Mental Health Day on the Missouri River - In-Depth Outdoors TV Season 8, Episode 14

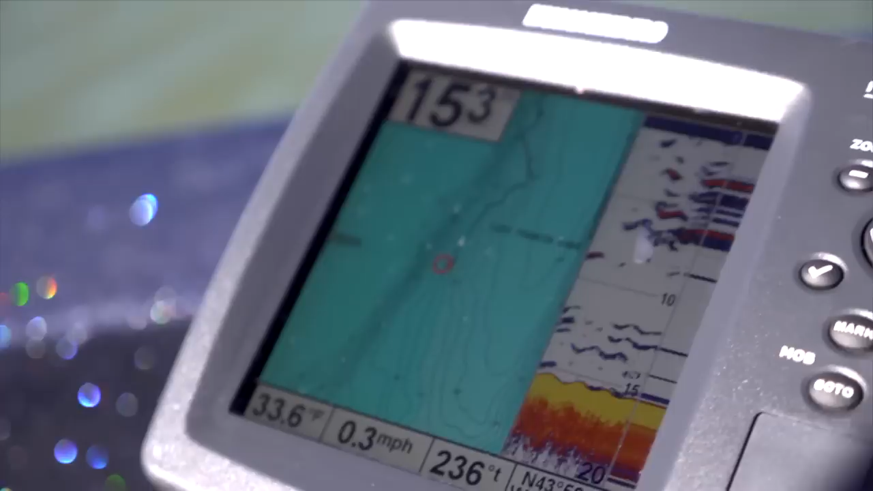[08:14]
On screen: water 33.6°F, speed 0.3 mph
Marking a lot of fish right now. Got him. Just as I said it too. Marking lots of fish right now. Boom.
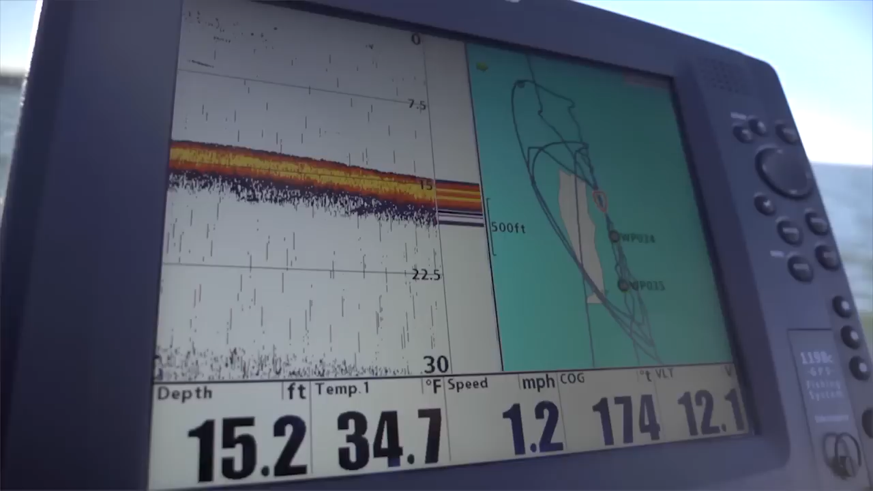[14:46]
On screen: depth 15.2 ft, water 34.7°F, speed 1.2 mph
What we got going is we basically have two spots where we've got waypoints where we've been able to catch more than one fish off that spot.
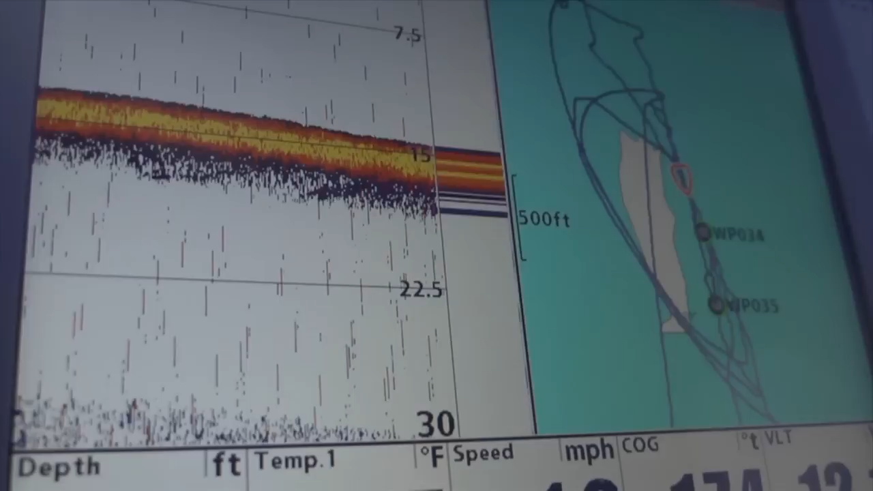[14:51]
And the spots are kind of shallow, 13 to 16 feet deep. This spot in particular has got real clear water.
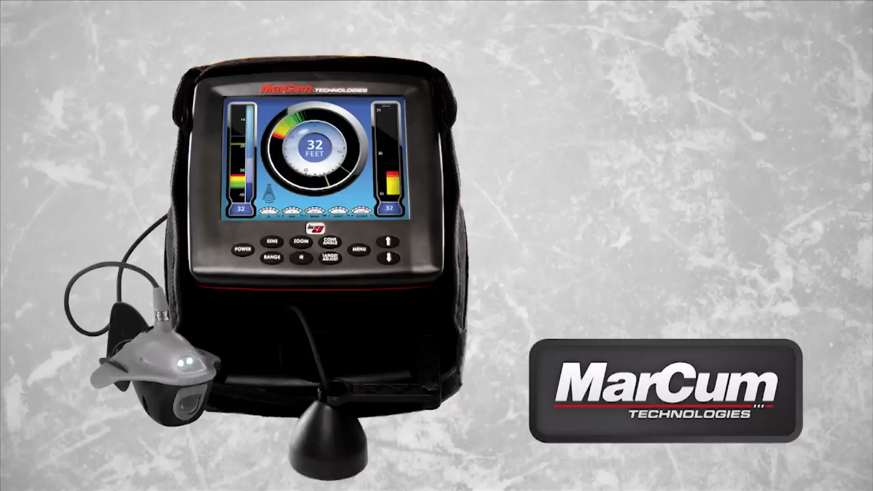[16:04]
On screen: depth 32 ft
An on-screen dashboard that puts critical information at your fingertips.
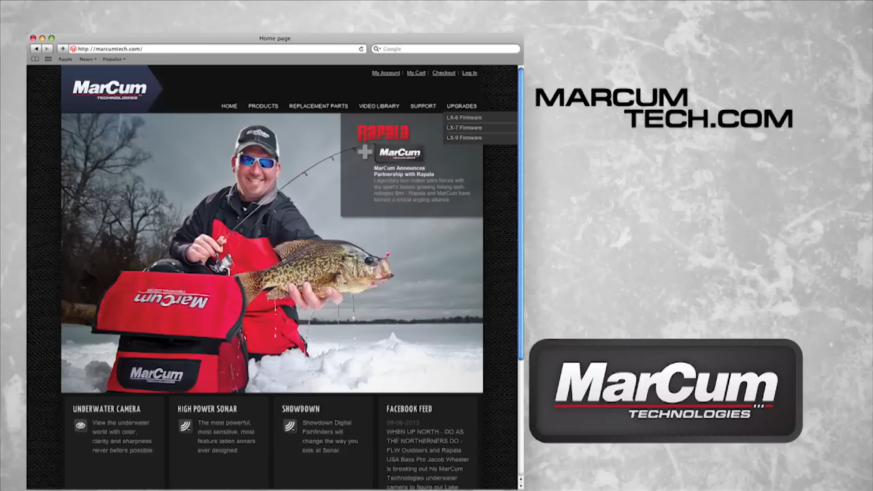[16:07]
And free firmware updates that guarantee your electronics are never outdated.
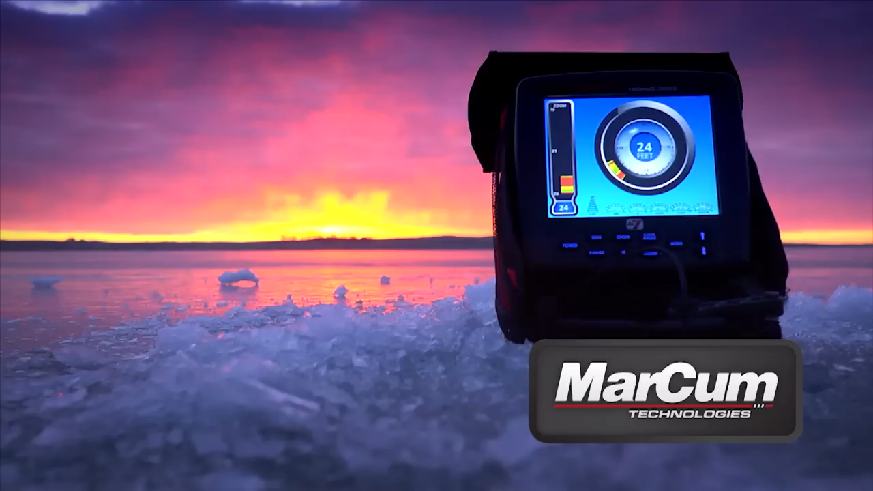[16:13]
On screen: depth 24 ft
This winter, step into the digital age with an LX-Series digital sonar unit from Markham Technologies.